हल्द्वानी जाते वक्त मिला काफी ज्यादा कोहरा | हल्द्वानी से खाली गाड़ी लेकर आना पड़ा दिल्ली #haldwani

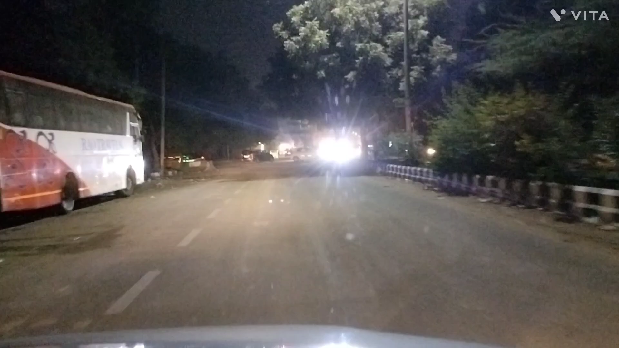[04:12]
कमरे में पॉस्ते पॉस्ते नौ बज़ जाएंगे जिससा आपसे ट्रैफिक काफी ज़्यादा ट्रैफिक से इतना बुरा हाल हो गया कि